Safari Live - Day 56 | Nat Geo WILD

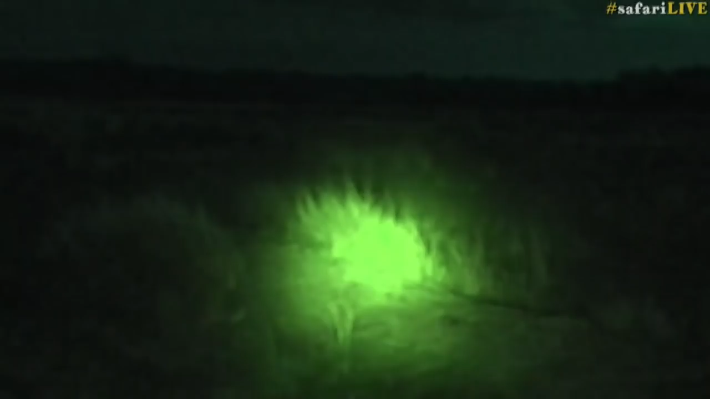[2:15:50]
There's just some eyes, I thought, in the grass.
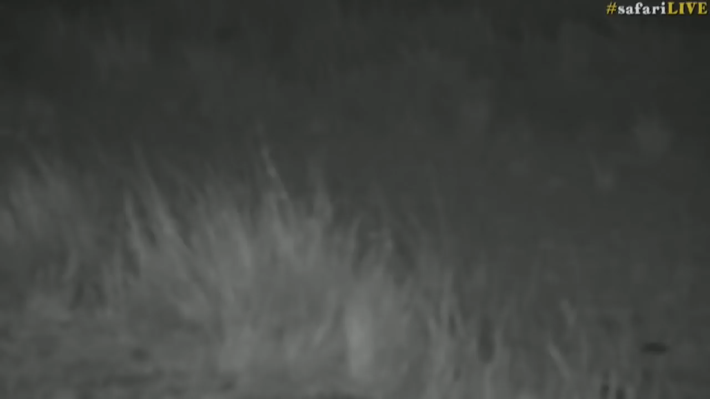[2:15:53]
Let me switch off a little bit lower. There we go. You can see something glistening there next to that rock.
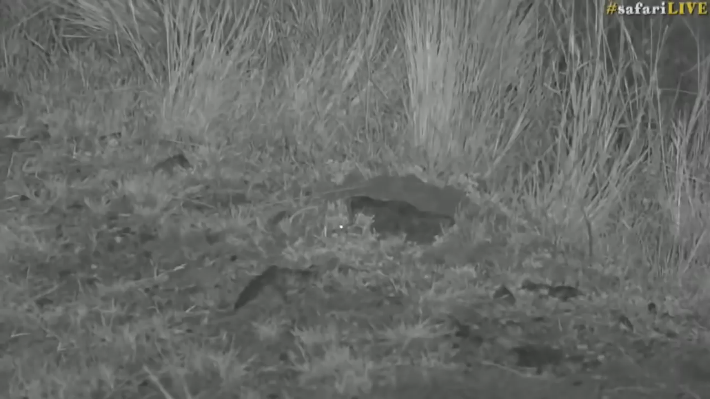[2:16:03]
What could you be? Maybe it's just a little insect or a spider. Sometimes their eyes often glow very brightly and can be deceiving. I was hoping it was going to be another rodent. Manu and Taylor had the most awesome sighting of some rodents making love the other night. Took everyone by surprise. Taylor initially thought they were about to have a fight, and then they did just the opposite of that.
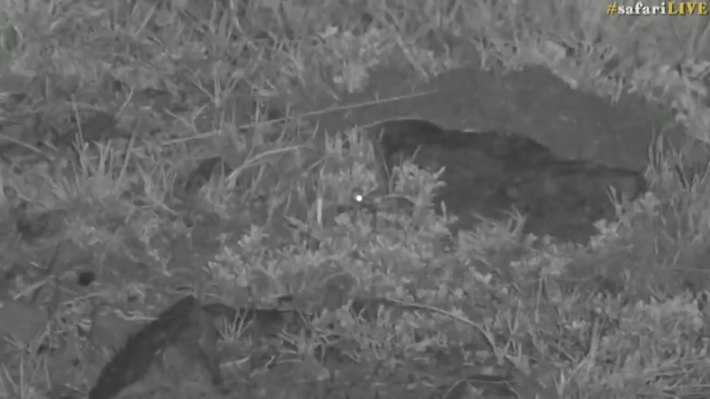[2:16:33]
Okay, well, I'm not too sure what that is. We might have to get a bit closer, but what I would like to do
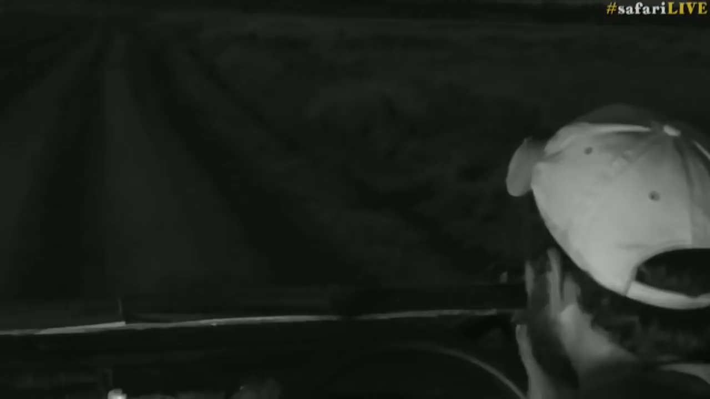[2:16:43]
before we work out what that is, I'd like to try and show you this huge cloud of rain.
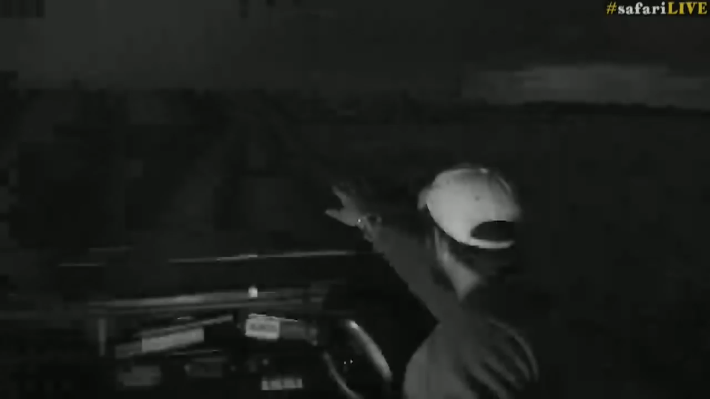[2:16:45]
Look at that. That's where we're heading.
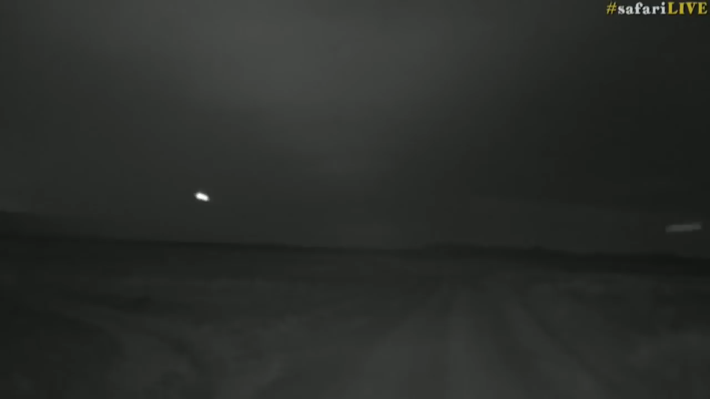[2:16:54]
It was better without the IR, Manu. Yeah, you can see that wall of rain now. And that's exactly where we're going. Our camp's just off to the left of that.
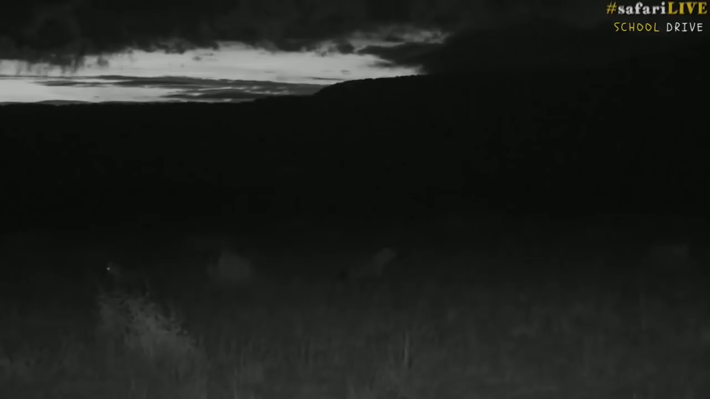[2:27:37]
We sure do have hyena, and what's quite interesting is that there was just two youngsters, one of which is on the left.
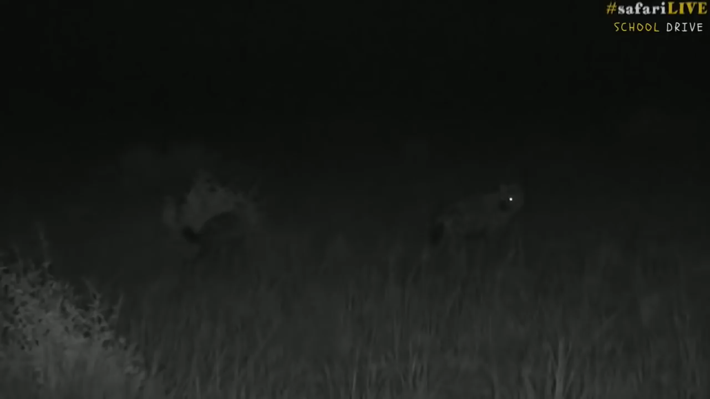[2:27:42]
I'm not sure where the other ones disappeared to. They were lying next to one another, and then the bigger one in the middle came running in onto the scene. The youngsters got up and ran off.
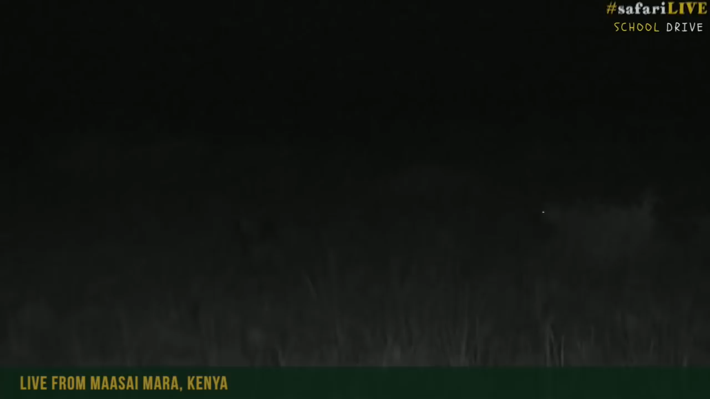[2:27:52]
You can see this one's holding its tail up high, which is quite often the case when hyena are a bit excited. But I'm guessing they know one another, because all is calm and peaceful now. Now, let's take a little bit further off to the left. It looked like that one hyena was looking at something. Let's see what's over there.
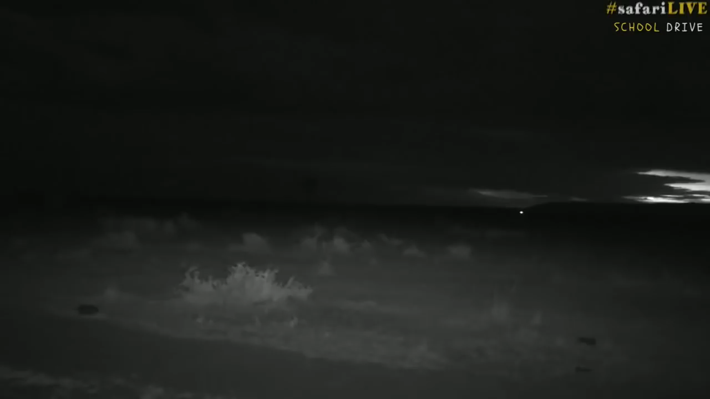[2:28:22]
There we go. Some elephant. And some lightning. How cool is that? What's also cool is we know that the elephants have just crossed the Mara River. You can see their legs are very dark and wet. And welcome to all the school kids who are joining us. Kyle, you were hoping to see elephant. Well, I bet you didn't think you'd be seeing elephants with lightning in the background like you're seeing now. Quite a spooky scene.
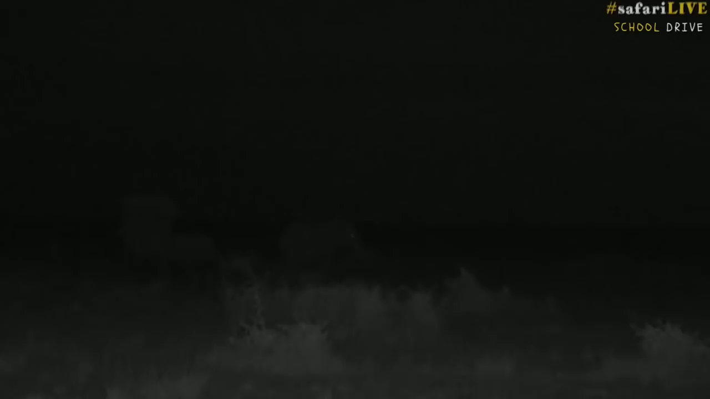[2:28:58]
And we're up in Kenya in the Maasai Mara. It's already dark here, not like Juma, so we're in a different time zone. And we're using a very special infrared camera. So we're not shining any lights. Just about pitch dark around us, and it's been a rainy, stormy afternoon here, and as you can see, there's lots of lightning still around. Thankfully, that lightning is not going to be coming our way. That's going to continue away from us into Tanzania, the next country below us.